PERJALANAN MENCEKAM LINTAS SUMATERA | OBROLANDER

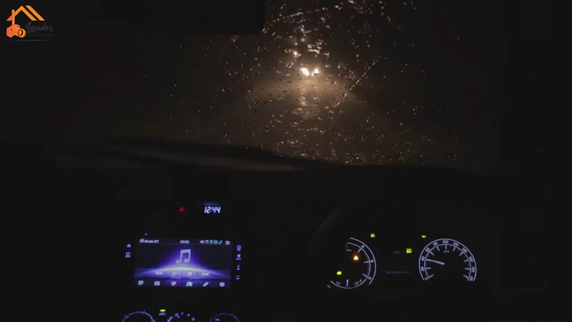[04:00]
Malam tadi kita macet di Betung hampir 2 jam aja. Lewat Betung dikit mau ke Jambi, kita hujannya deras. Tadi nabrak lubang besar, saya lubang besar gak terelakkan lagi. Kita mau ini sekarang hujan sama badai. Jadi kita udah lewat Betung, mau Banyu Lincir, jalannya kurang bagus.
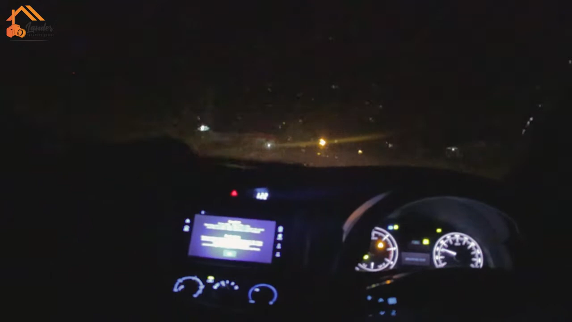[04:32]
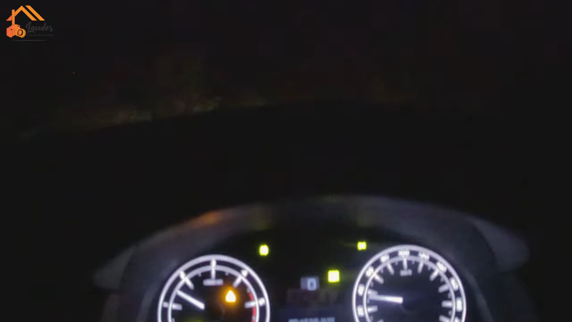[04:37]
Kita ngelewatin kendaraan, ya selisih beberapa kendaraan juga, tetap hati-hati karena jalannya bergelombang,
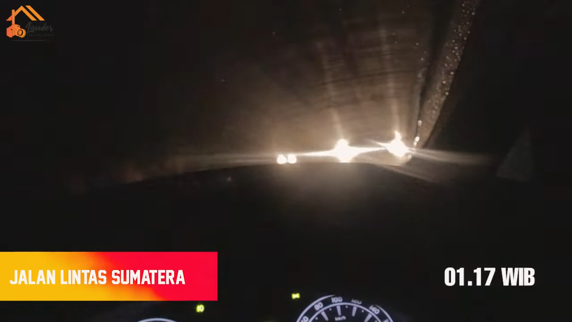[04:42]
sehingga tiba-tiba dari bawah itu kencang.
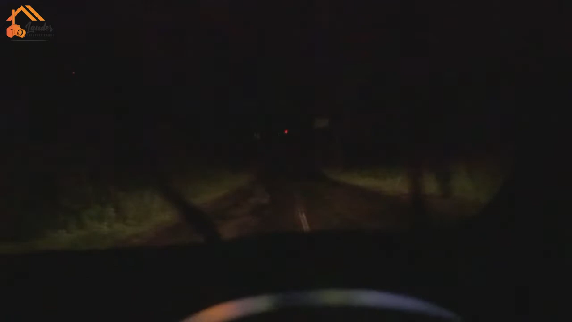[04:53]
Kalau malam sih lebih memungkinkan ya, karena kita tahu ada mobil dari depan kalau dia kondisi lampunya hidup. Yang susah itu kalau sepeda motor, apalagi warga-warga sekitar sini yang pulang dari rumah temennya naik motor, kondisi lampu mati. Nah ini jalan gak bagus nih.
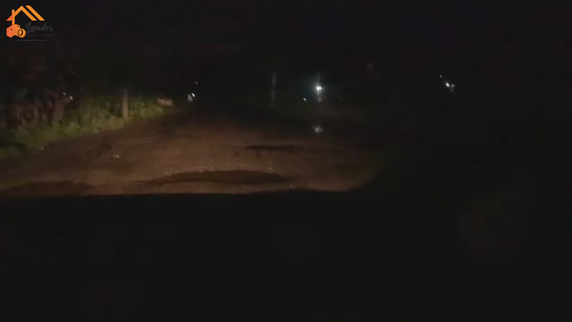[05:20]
Oke, kita hati-hati. Kesabaran sangat diuji. Karena kalau gak sabar juga, kita juga yang susah. Kalau kita nabrak lubang lagi, bisa membahayakan roda kita. Nih, ada bus lewat. Oke.
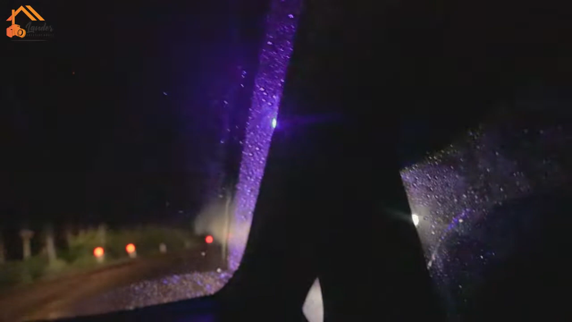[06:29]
Hati-hati benar. Ini posisi kita sudah tengah 2 malam. Hujannya sudah mulai reda. Lubang sep. Lubang di tengah. Sebelah kirinya tanah liat.
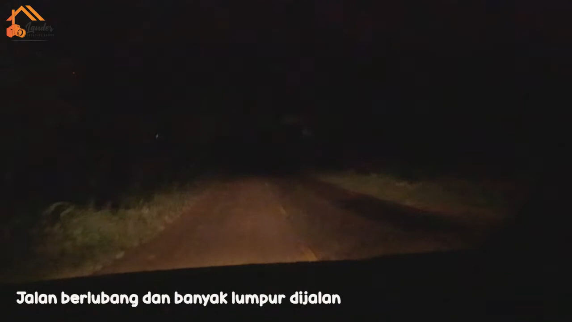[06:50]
Licin. Jadi tergelincir juga memungkinkan kita. Setelah hujan, air tanah itu naik ke bawah aspal. Nah, pembatas tengah nggak begitu jelas karena sudah malam. Dan warnanya, ini kuning atau putih, Pet? Benar. Pembatas jalan tengahnya kuning ya? Kuning. Kuning. Nih.
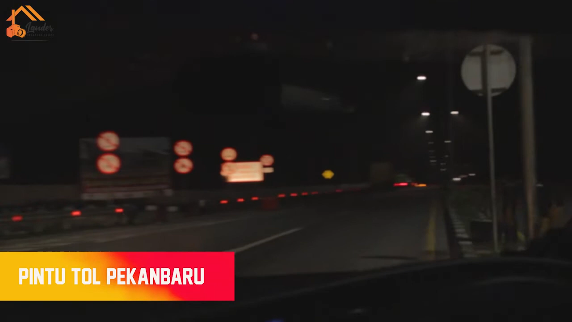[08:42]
Ini kita sudah memasuki pintu tol. Ini tol baru.
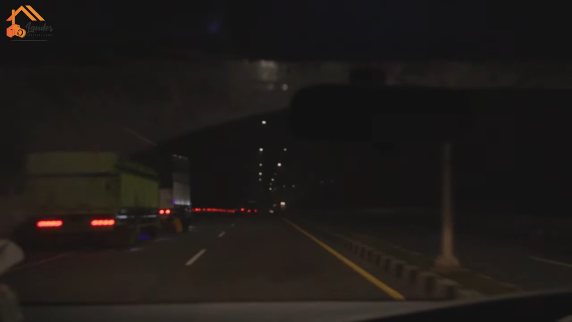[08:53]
Pertama kali obrolan Lander coba masuk jalan sih untuk mencoba tol baru ini. Ini masuknya kalau kita
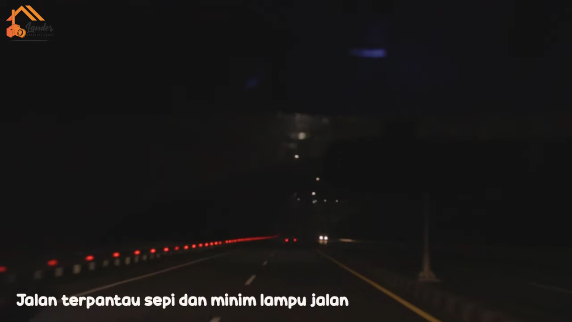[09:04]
dari Jakarta menuju Sumatera atau tepatnya Duri atau ke arah Medan. Pintu tol ini tepat berada setelah Simpang Bingung. Jadi teman-teman masuk dari ambil jalan Hang Tuah, Rapalas atau Rumbai, terus nanti menuju kurang lebih 3 atau 4 km setelah Simpang Bingung.
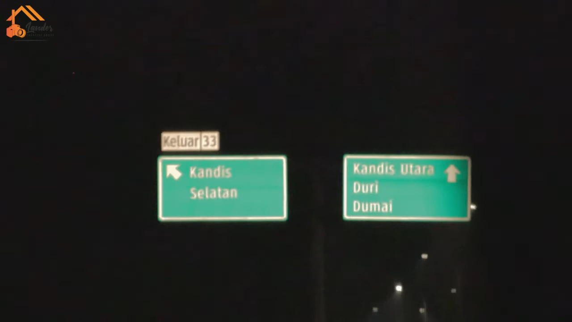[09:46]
Akan ada petunjuk masuk ke jalan tol. Kita coba jalan tol barunya ya.